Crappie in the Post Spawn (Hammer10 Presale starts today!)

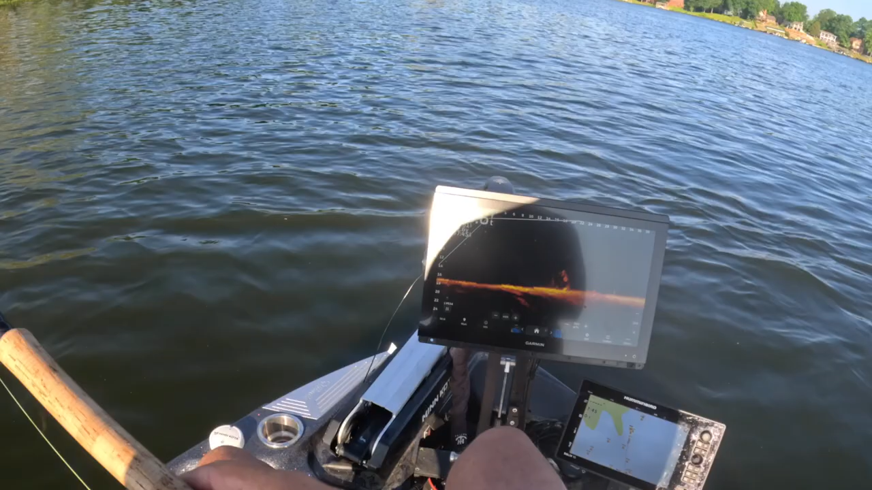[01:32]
look at that thing subtly drop and i'm fishing right now with the white the white hair jigs it's all white hair jig i really like it because i can jack with the colors a little bit when i add a bait pop or any type of scent and i am literally throwing just a 1 16th ounce hair jig this thing weighs virtually nothing i have to throw with some really light braid and the new
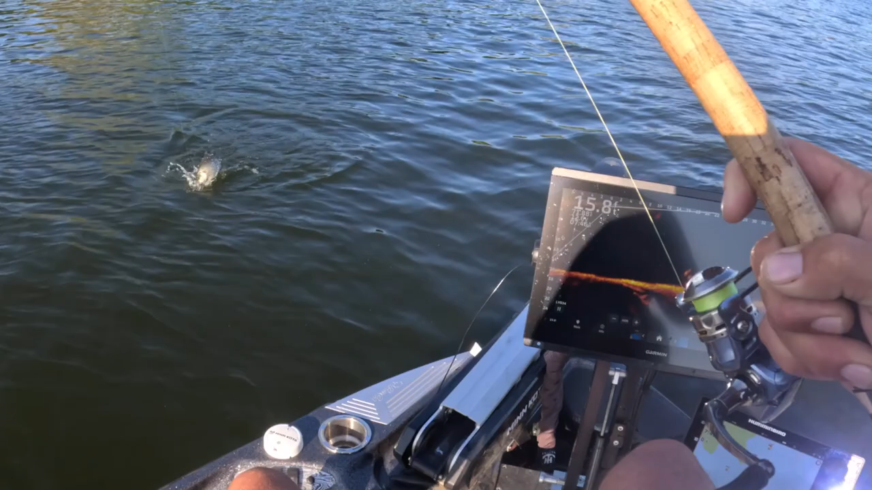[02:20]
folks that's how it's done we got the hammer 10 this is a tournament fish this is what we like
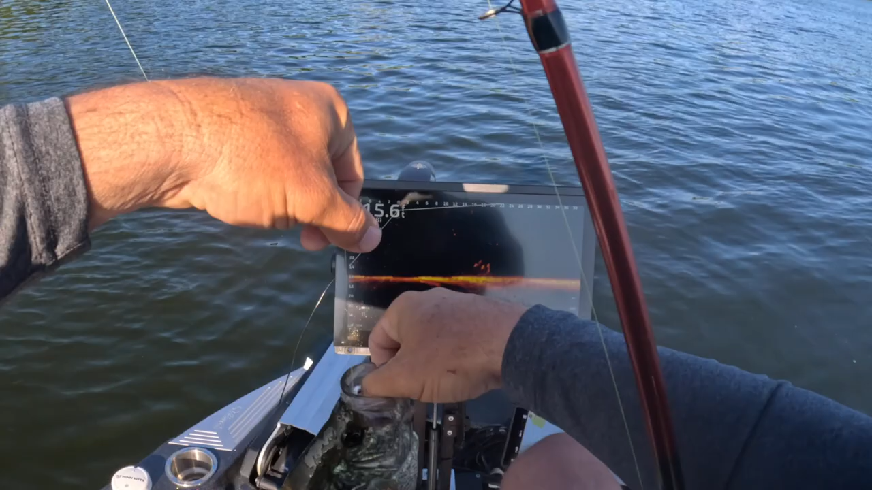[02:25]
okay look at that that is a freaking hog that is literally the second cast
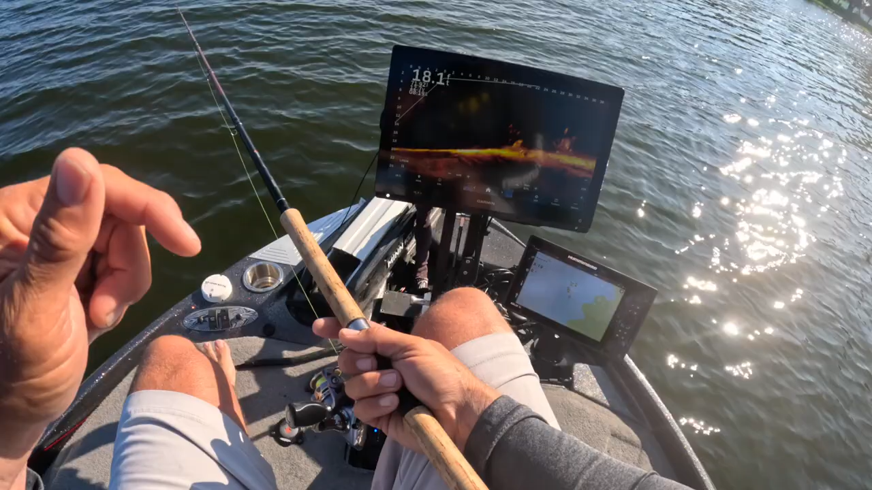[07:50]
it can be i can change tactics immediately this guy this guy's gonna bite this oh did he really put the brakes on that one are you kidding me oh there it is man that is the the playability of a light hair jig oh my goodness